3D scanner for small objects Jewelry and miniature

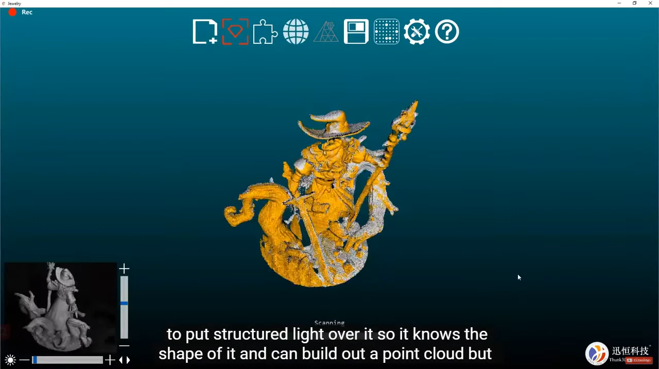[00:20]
cloud but to actually use this scanner you don't need to know any of that info i just told you because everything is
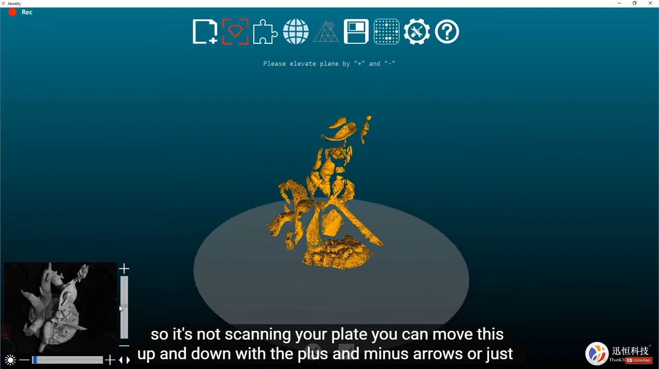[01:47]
plus and minus arrows or just drag up and down this little bar here and this does really help speed up your scanning process seeing that you don't have to edit out all the stuff you don't want in your
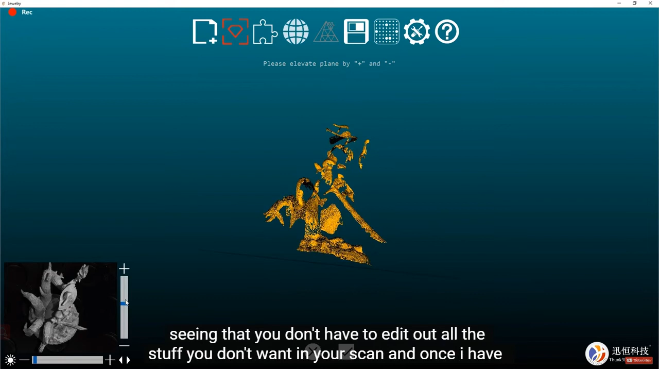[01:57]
scan and once i have that to my liking i'm going to click the checkbox and it'll start my scan this is a
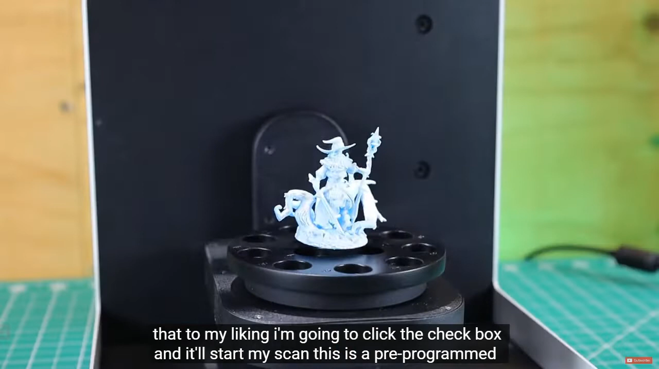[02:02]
pre-programmed routine that only takes about a minute to complete and on the software side of things you can watch this in real time as it builds out the point cloud and all the yellow parts are the newly
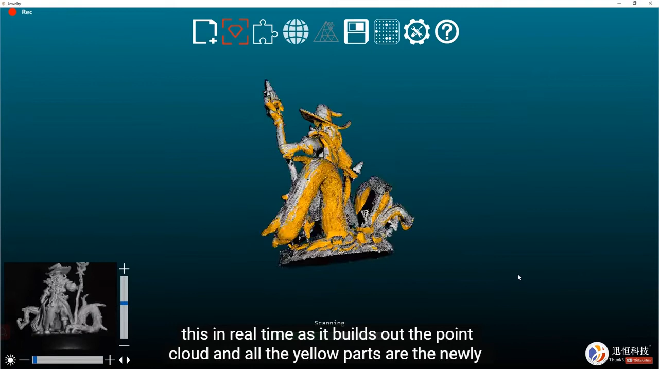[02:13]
scanned areas and once that's done processing you should have something like this but as you can see
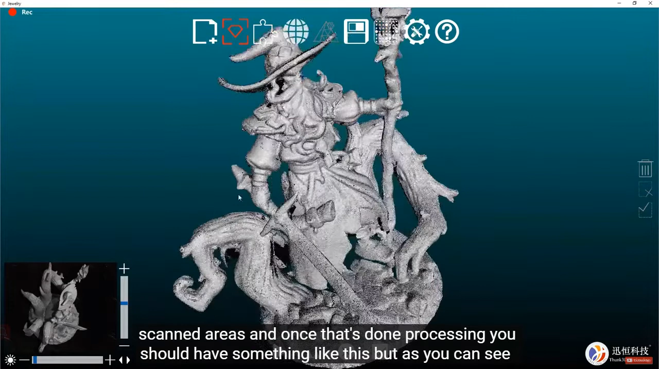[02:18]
there's voids and just missing spots all around it and this is just because it wasn't able to see
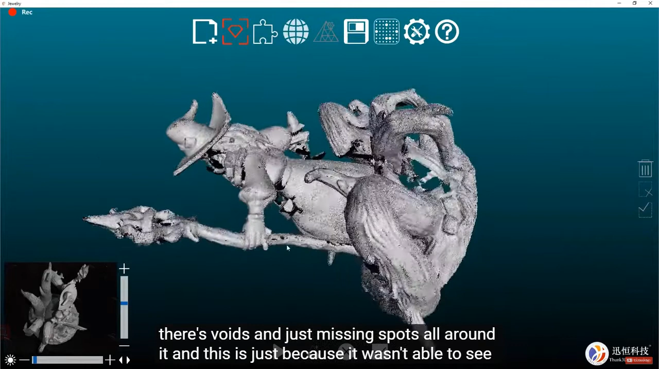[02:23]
those spots and this is not something to worry about at all
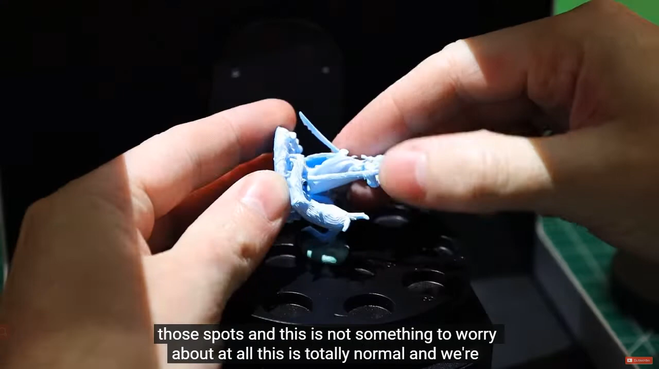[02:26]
this is totally normal and we're going to do a second scan in a different position i didn't
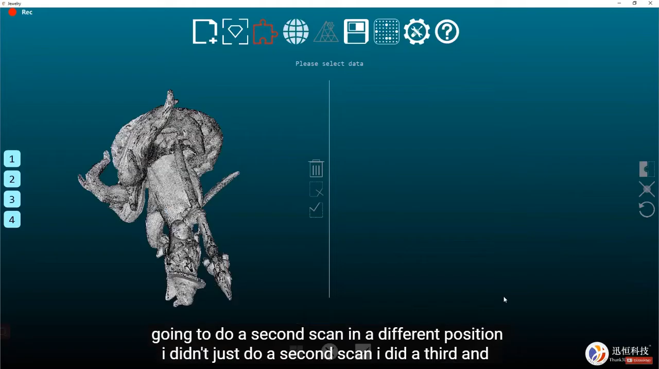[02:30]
just do a second scan i did a third and fourth as well at all different
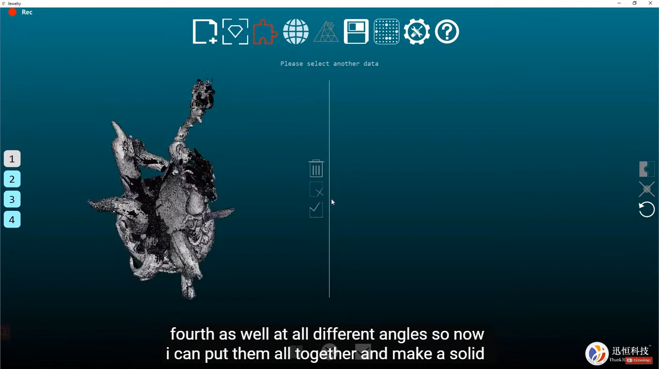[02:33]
angles so now i can put them all together and make a solid model but before that i have to make sure that
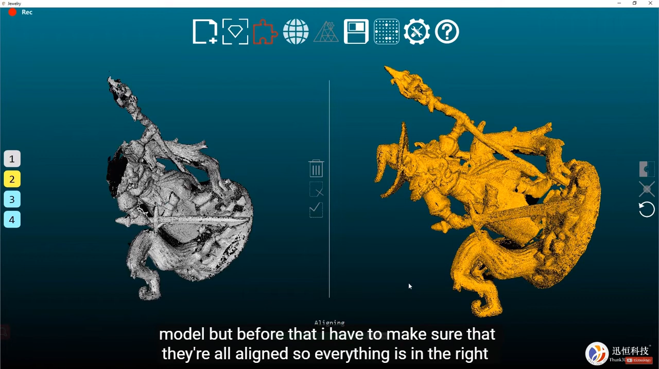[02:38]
they're all aligned so everything is in the right spots so far in my experience with this program it's very
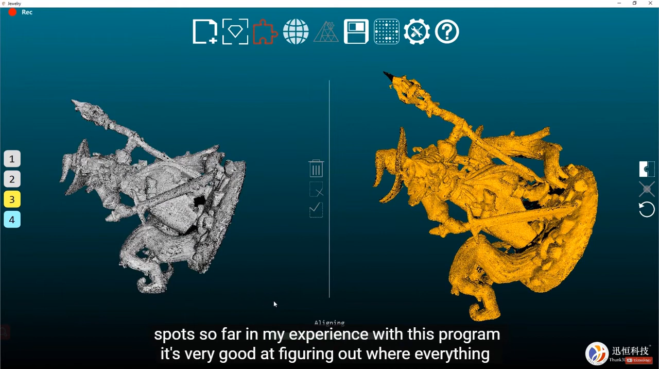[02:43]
good at figuring out where everything needs to go on its own and i just double check it all the way through but you
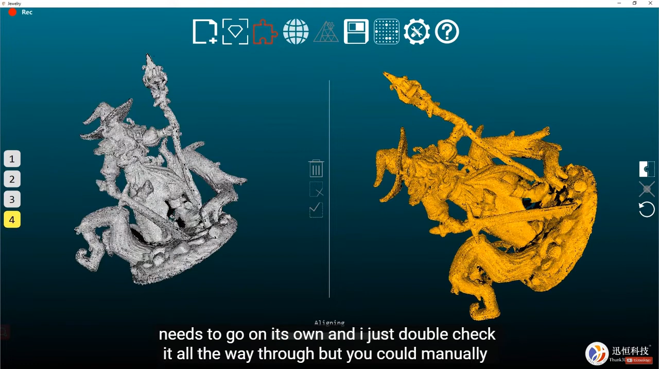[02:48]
could manually point and click on things and line everything up and
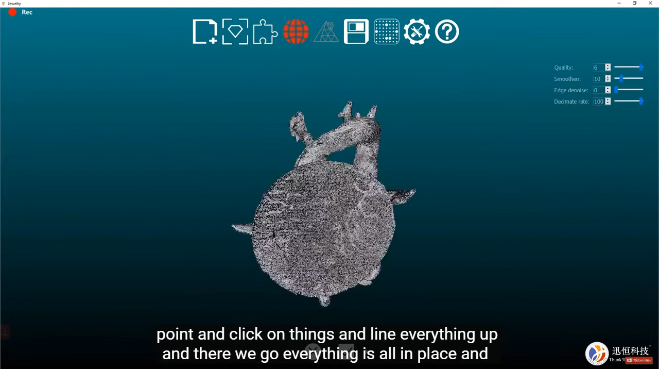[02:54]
there we go everything is all in place and ready to turn into a mesh there are some quality and smoothness
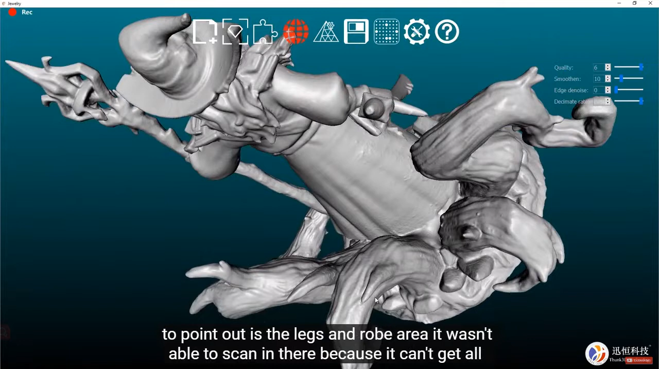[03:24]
out is the legs and robe area it wasn't able to scan in there because it can't get all the way around
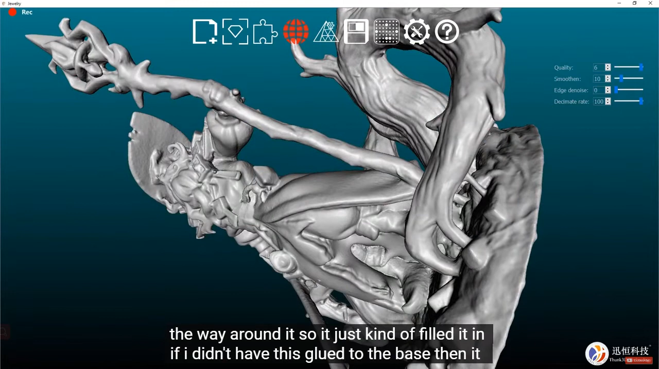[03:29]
it so it just kind of filled it in if i didn't have this glued to the base then it would have scanned
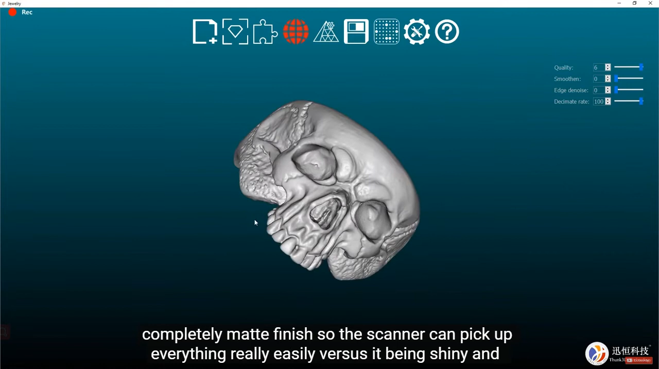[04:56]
and it reflecting light away and not scanning properly so
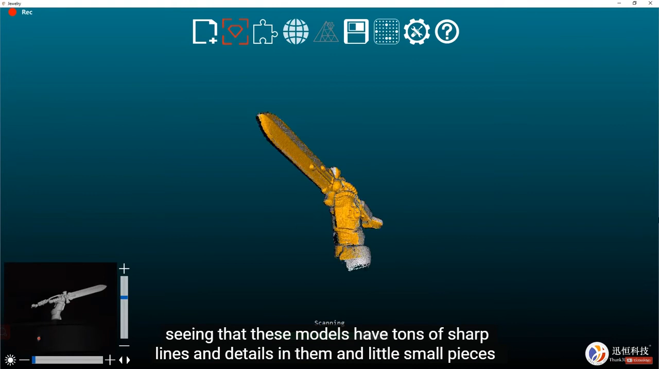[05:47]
small pieces we can see how well the scanner works and where its limitations are on top of